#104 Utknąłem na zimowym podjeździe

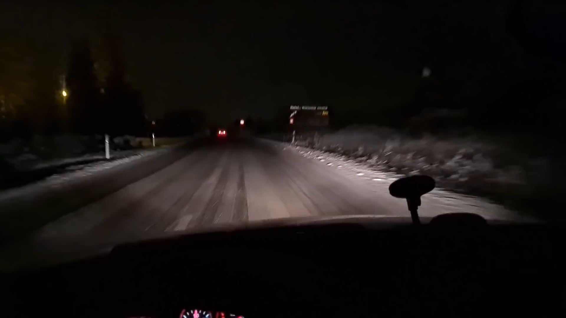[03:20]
ale ale ale ale cicho reklamy no warunki jakby to ująć nie są takie o jakich marzyłby kierowca przed chwilą wpadłem w poślizg taki zakręt pokonałem wężykiem uratowały mnie nie tyle wszystkie te ESP które wyposażone jest
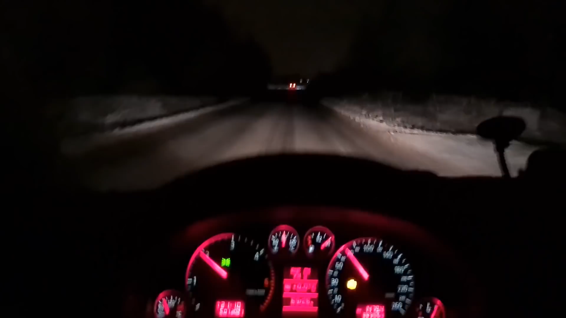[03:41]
Audi co raczej lata doświadczenia potem nacisnąłem hamulec i mimo ABS długo hamowałem czyli jest lodowisko pod tym czymś pod tą breją zobaczymy jak będzie na trasie na razie nie jest najlepiej w takich warunkach żeśmy pokonali trasę do magazynu na załadunek i z powrotem na parking gdzie samochód będzie czekał na nas do jutra na razie
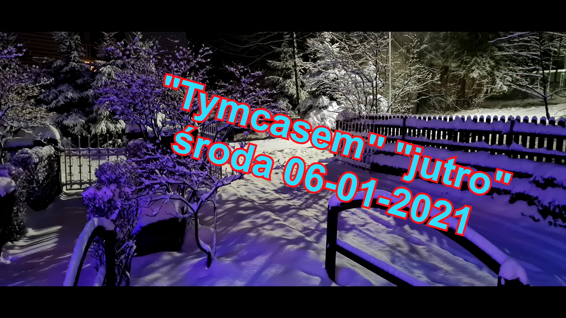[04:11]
dobra święto minęło trzeba jechać do ciężarówki ale patrzcie jakie są warunki a my w tych warunkach musimy jechać kurde 700 km
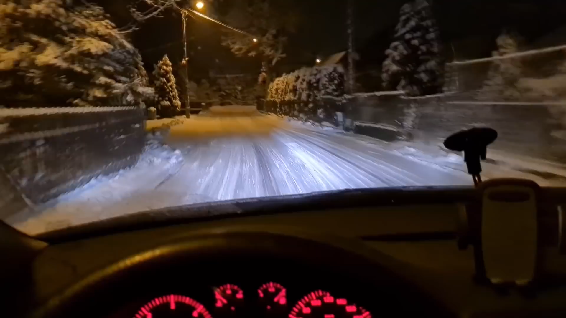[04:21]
miejmy nadzieję że na niemieckich autostradach będzie lepiej chociaż czasami bywało gorzej
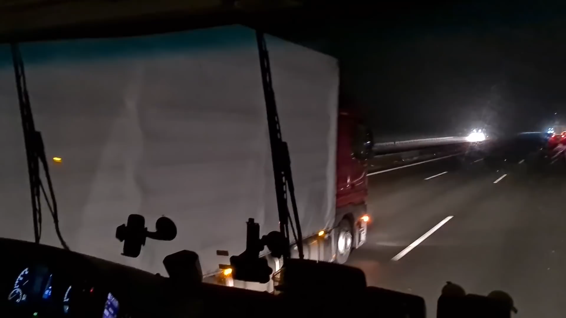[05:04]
jesteśmy gdzieś w centralnych Niemczech zima syf na drodze wycieraczki nie działają w odróżnieniu od MANA którego udało mi się naprawić tu nie mam pojęcia gdzie są bezpieczniki przekaźniki i to dalej
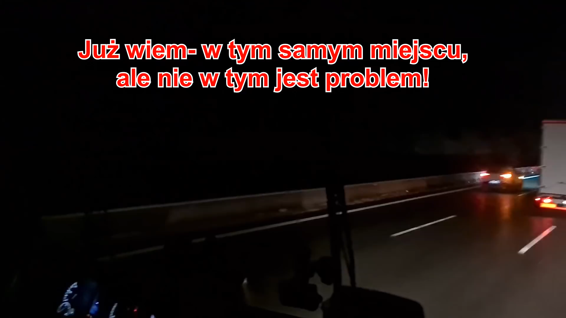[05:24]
i nie wiem co zrobić co nam da że zjedziemy na parking
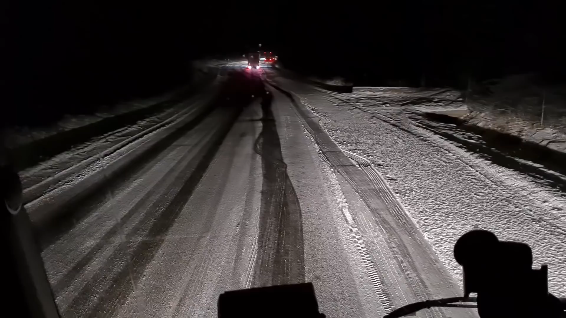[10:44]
i nie podjedziemy cofamy już dwa kilometry bo pod górę wszystko stoi i nie podjedzie pojedziemy inną drogą nie przez wioski górskie tylko przez kostomłoty na autostradę fajna zabawa nie? dobra drogie państwo udało nam się podjechać z rozpędu zjechałem tyłem kawałek na dół i potem z rozpędu udało nam się pojechać ominąć tych którzy tam boksowali w
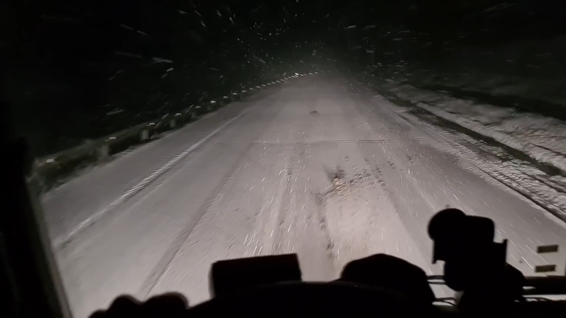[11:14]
miejscu najgorzej to się zatrzymać z rozpędu podjechałem nawet wyprzedziliśmy lewym pasem gościa który mielił w miejscu na łańcuchach a teraz jedziemy dalej zobaczymy co będzie bo jeszcze przed nami dwie stromizny ale jest dzieje się zaczyna się zabawa proszę państwa
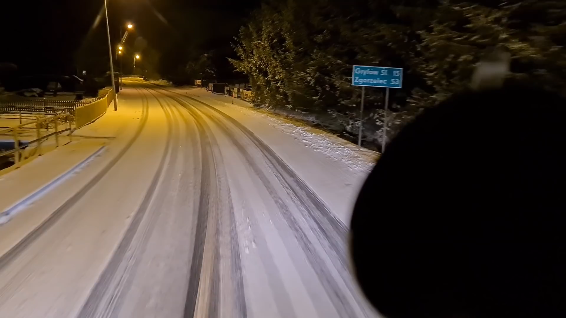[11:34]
teraz jest najbardziej stromy podjazd na naszej trasie już równe pokazuję że się ślizga ale jedziemy żeby tylko nikt nie stał z rozpędu może podjedziemy nie powiem że pieprzyć ograniczenia prędkości bo ja jestem zgodny z przepisami
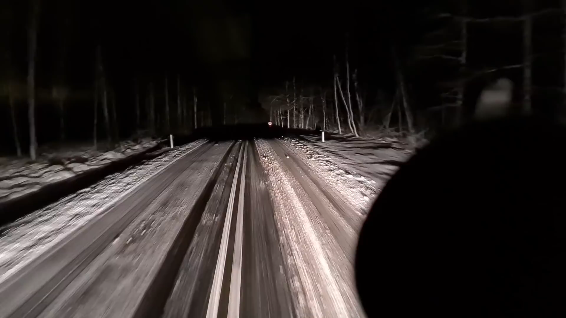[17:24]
Bardziej 30 km. Tam już powinno być lepiej. Chyba, żeby nie. Dobra, drogie państwo. Udało się. Przeprnąć przez śniegi i lody. Wjeżdżamy na autostrady. Zobaczymy co tu się będzie działo. Na A72. I na szóstce. I na... Nawet na dziewiątce też. Jaja czasami. Poczymy zaraz jak ona wierzchnię jest na autostradzie. Bo tutaj nie jest ciekawie.
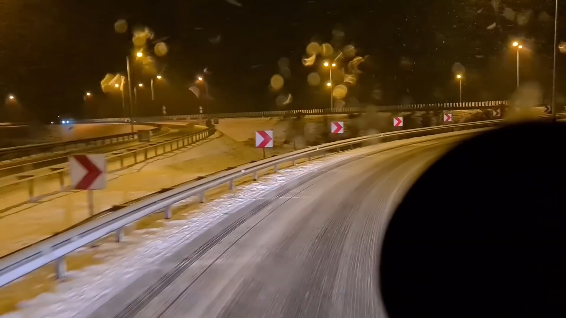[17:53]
Mi się troszeczkę ślizga jak chce przyspieszyć. Zobaczymy co tu się dzieje. Kurde. Z samochodem. Przerąbane.